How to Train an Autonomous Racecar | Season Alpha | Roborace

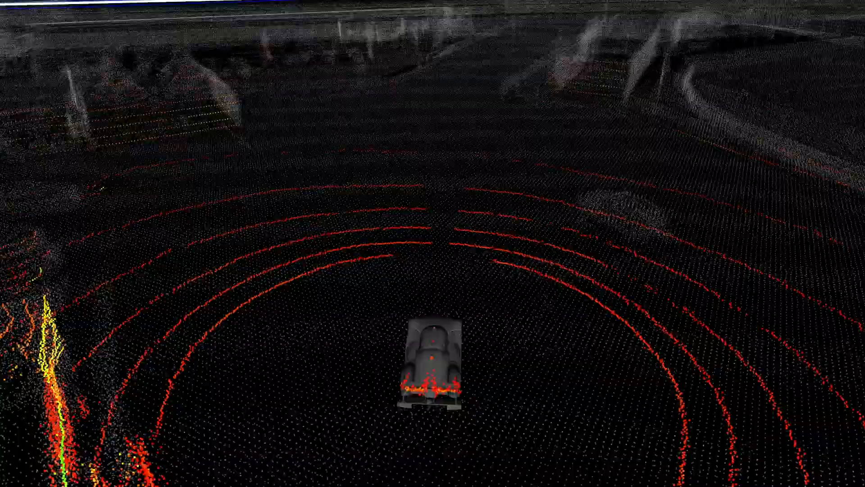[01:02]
And also we are creating a map that we know where can the race car drive.
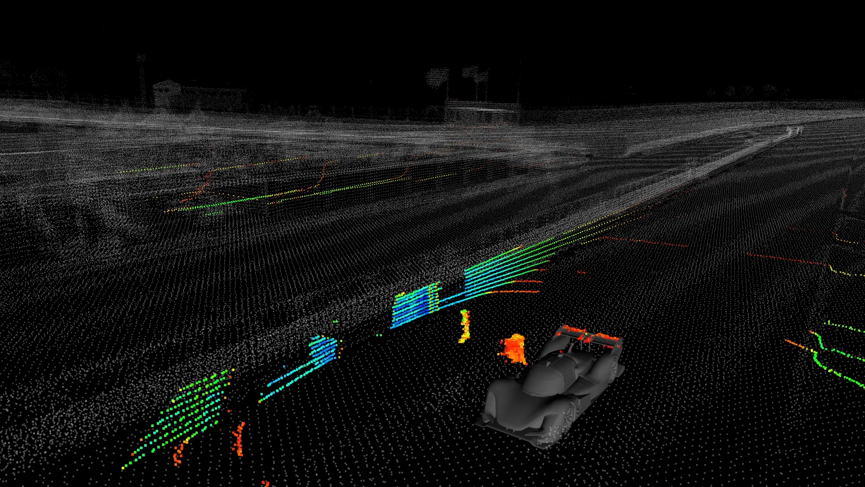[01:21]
It's here visualized and the color shows like the intensity of the material. So if something reflects very good, the color is lighter.
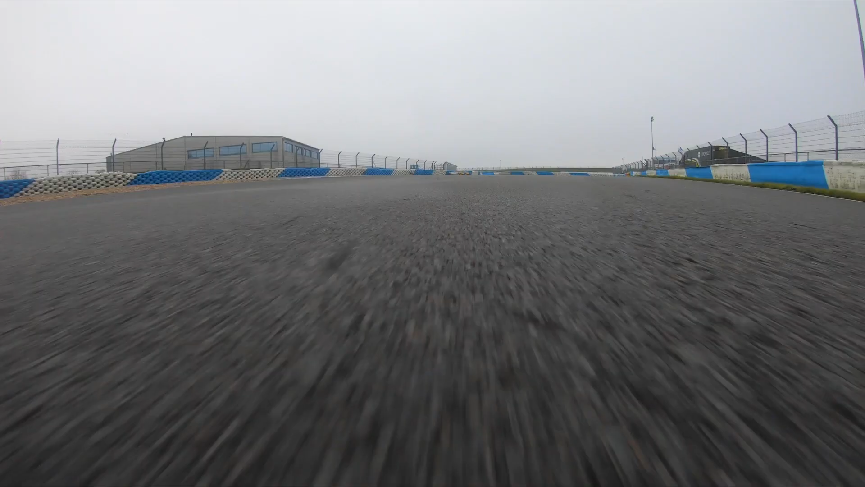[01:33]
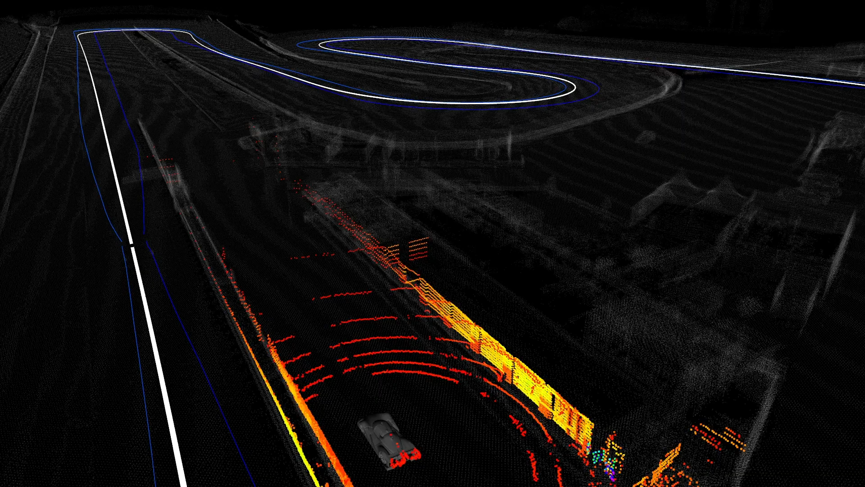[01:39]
Here you can see the building.
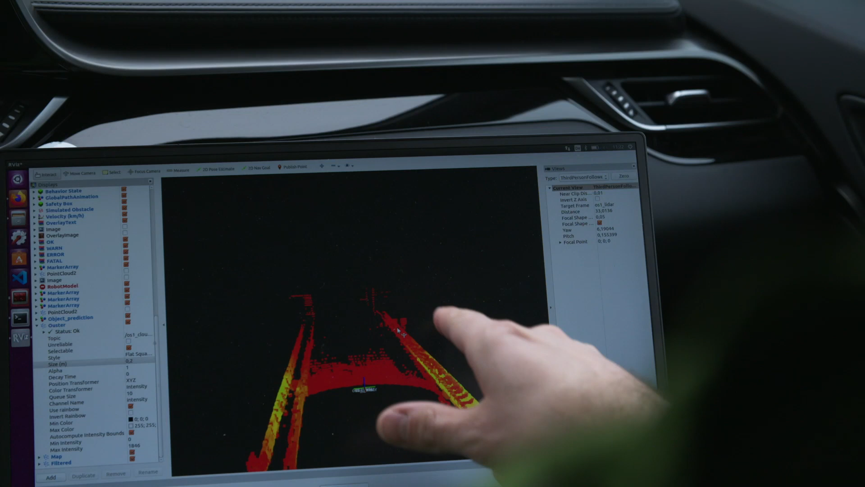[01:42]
Where is the car? The car is like here. Here is a person walking.
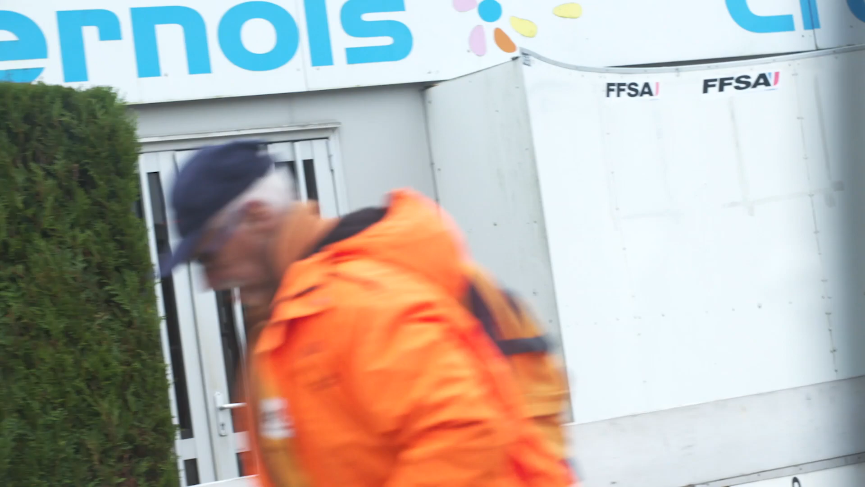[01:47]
The material reflects much better.
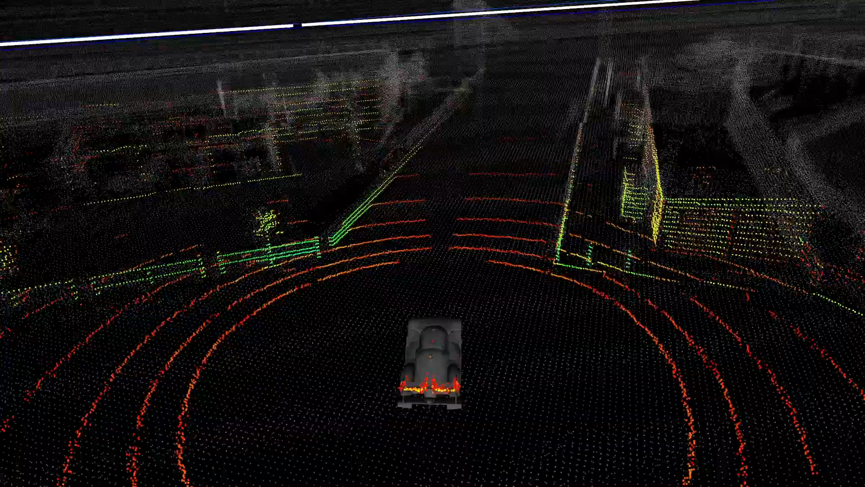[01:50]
So you can see here also blue and blue is like it's reflecting very good.
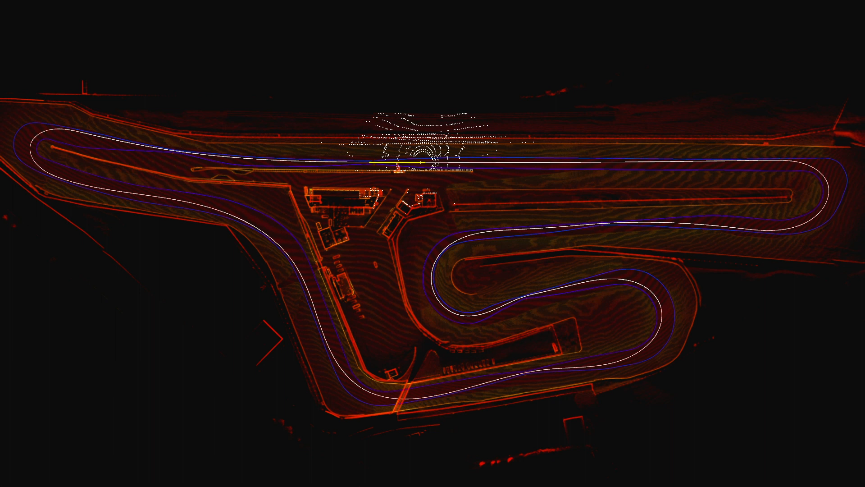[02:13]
Now we have finished the mapping or the recording of the data and now we are going to produce a map for the localization.